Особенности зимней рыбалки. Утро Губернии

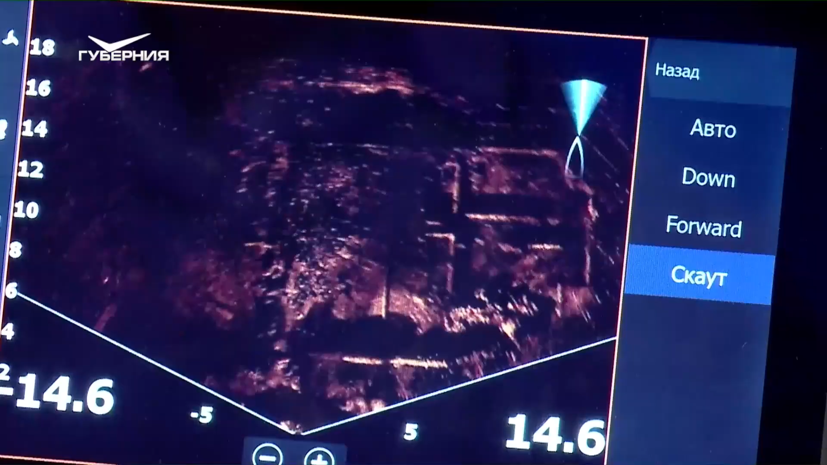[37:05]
То есть рыбалка на сегодняшний день превратилась в абсолютно другую историю, нежели раньше. То есть я сейчас опускаю, ротатором смотрю, где находится рыба, понимаю.